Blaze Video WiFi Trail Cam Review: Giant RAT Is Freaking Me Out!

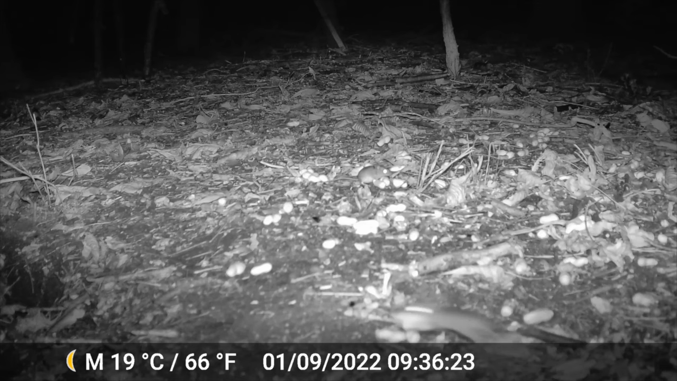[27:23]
Mice... ...absolutely... ...everywhere at the moment. The fields have all been cut... ...so all the mice have... ...run into the woods. Which... ...they don't mind. They're quite happy in there. There's three or four in that picture. I don't know if you can see... ...the eyes in the background. They're all over the place. And you can hear the owl there... ...in the background. That's wonderful.
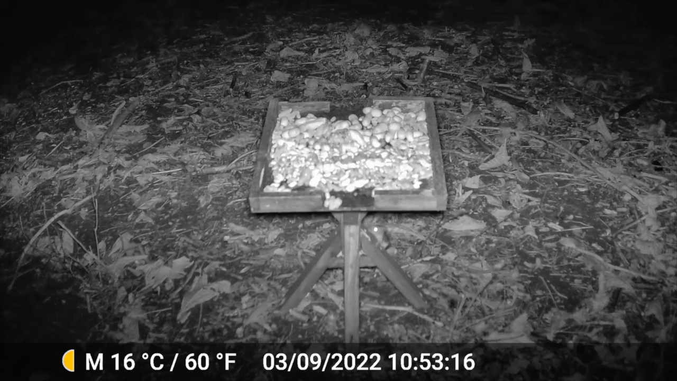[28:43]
...especially in the dark. There you see the mouse... ...trying to get up the... ...table... ...but can't. That happened all... ...night... ...long.
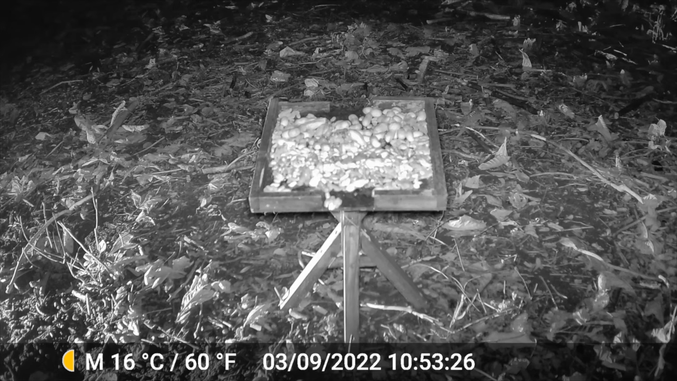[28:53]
They never gave up... ...but they kept trying.
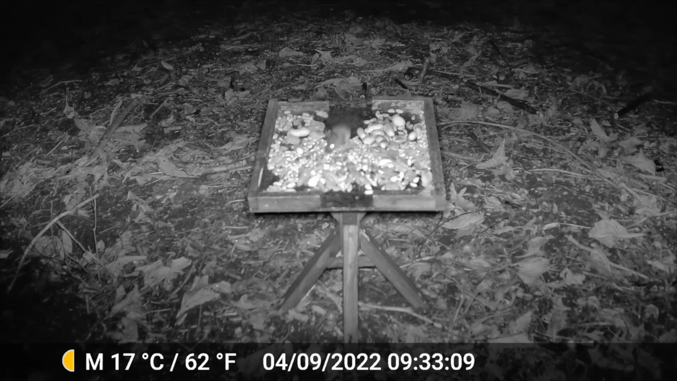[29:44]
I just wondered if they'd prefer it sweet or not. But lucky way I've actually got a mouse... ...has made his way up there. Unbelievable. I've had this table out... ...with food on... ...about... ...20 days in total. And that is the first time... ...a mouse has got up. And look... ...at... ...this... ...King Rat... ...is trying to get up. We've got one rat... ...sorry... ...Queen Rat. I really think she's pregnant.
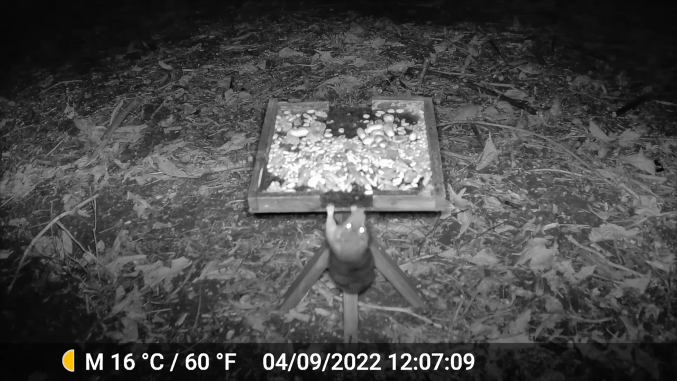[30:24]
She's just too fat. But can she get up? Got up eventually. Look at the size of that thing. I know rats are vermin... ...I know people don't like them... ...I know a lot of people are scared of them... ...but... ...they do fascinate me. And then the badger. At last the badger has come. We haven't seen the badger for a good... ...week or two...
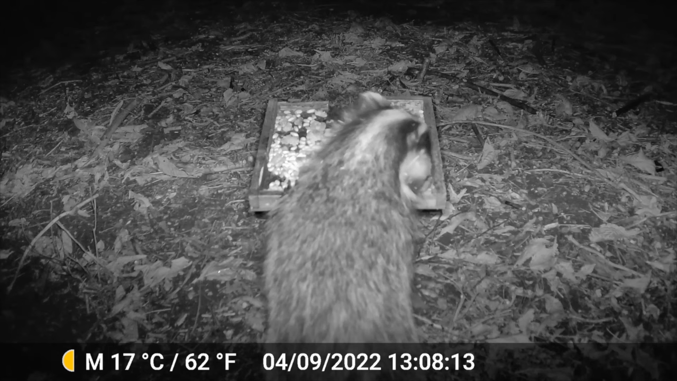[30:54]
...since they started cutting the fields... ...but he's made his way there now. This is a baby badger... ...just born this year... ...but grown up very quickly. But you can see... ...most of the nuts are going from the far side... ...so they do prefer it without the syrup on top. So I won't be using syrup in future.
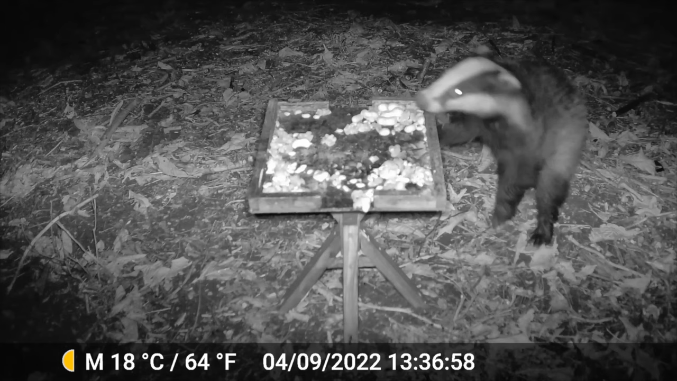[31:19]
The sound quality on this camera is fantastic.
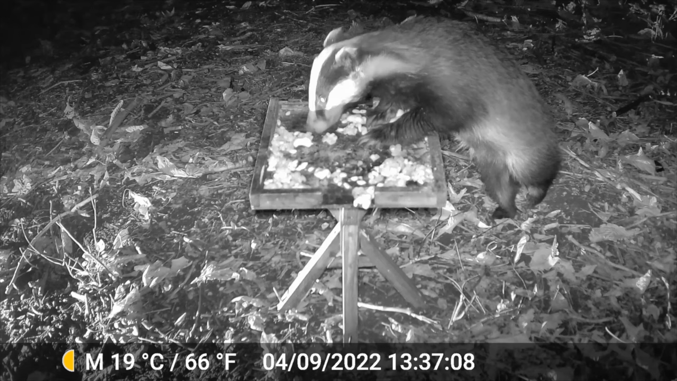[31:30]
You can hear every crunch from them badgers... ...it's amazing. I like the way... ...especially at night... ...how they all... ...picture lights up... ...exactly the same. You haven't got any bright spots.
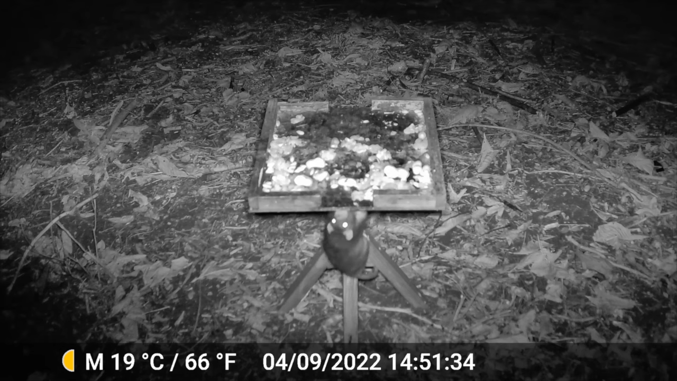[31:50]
Not much left on there now. I think this is the last night we left it out. I think the badger cleared up. I have actually ordered a lot more of this food... ...bigger bags...
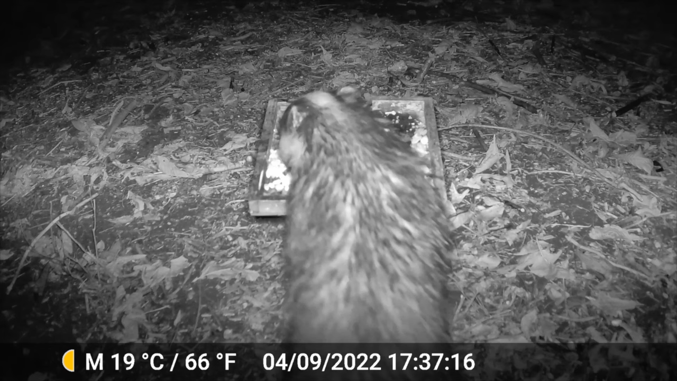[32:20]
...which are coming today I think. Because... ...you know... ...we're coming up to autumn now... ...I really want to feed the squirrels and the badgers... ...fatten them up ready for winter. Because you will find badgers tend to be really skinny... ...at the beginning of the year... ...and they work on getting fat towards the end. So the squirrels just come back in the morning... ...and he's a bit devastated... ...because that table were nearly full when he left it last night.
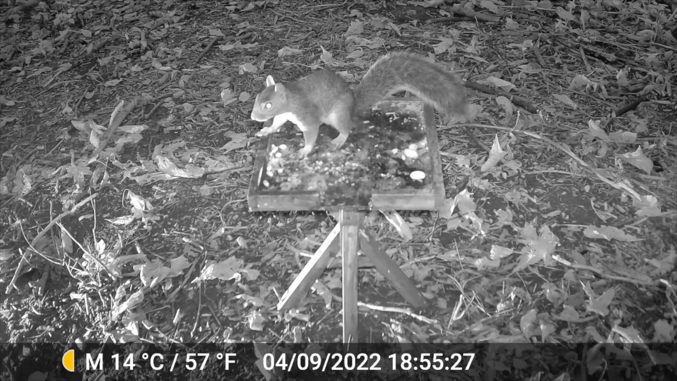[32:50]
The squirrel doesn't work through the night. He does sleep like humans. So that is the trail camera...